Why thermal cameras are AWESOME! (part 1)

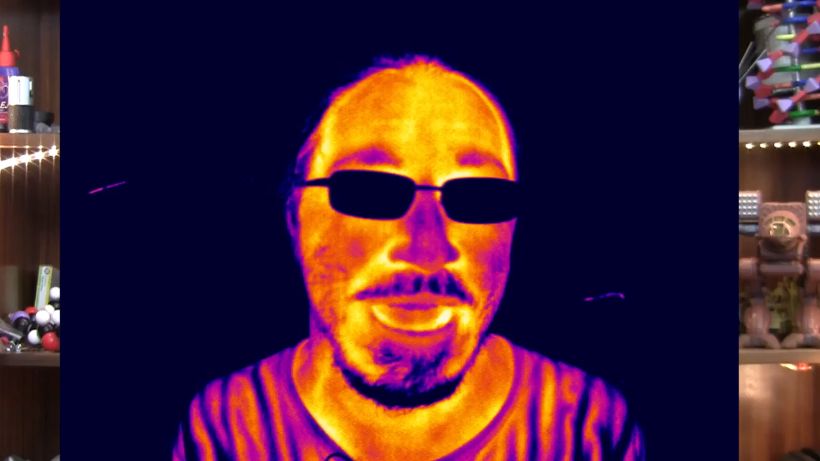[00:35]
Now all of a sudden, now you're in for the infrared, when I breathe in and out.
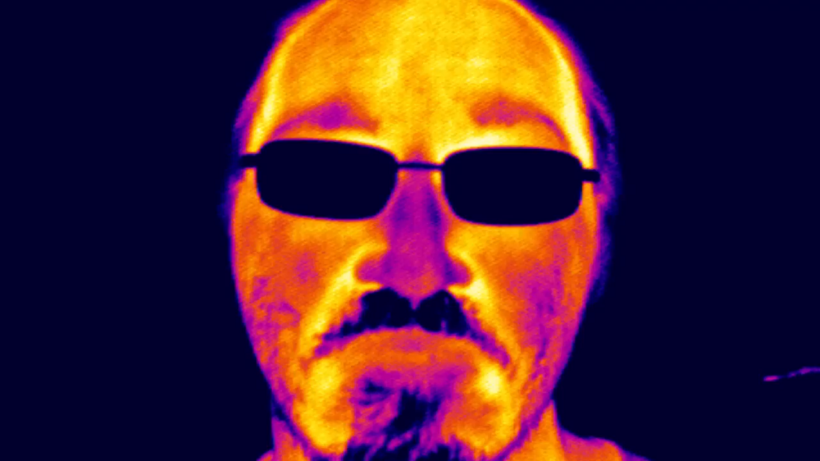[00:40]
So that's basically when I breathe in the coal there, it cools down my moustache.
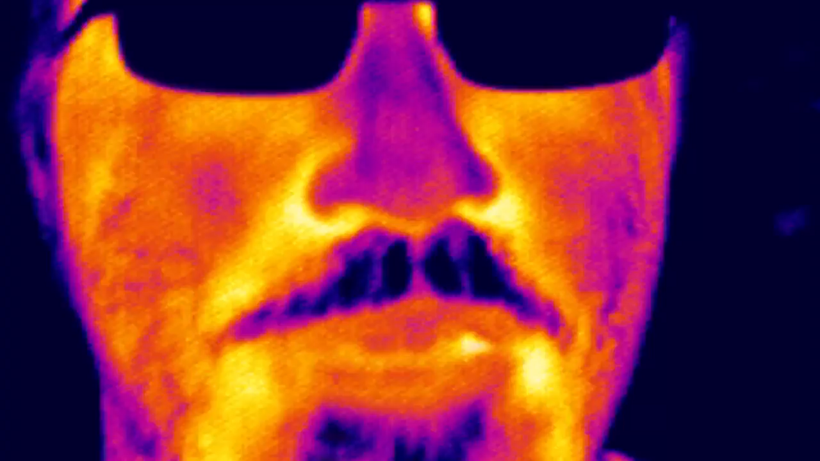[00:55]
When I breathe out, it's all heated up from my body. So also, I'm going to see if I can get you to look at my nose because I've sat on a vacuum pump.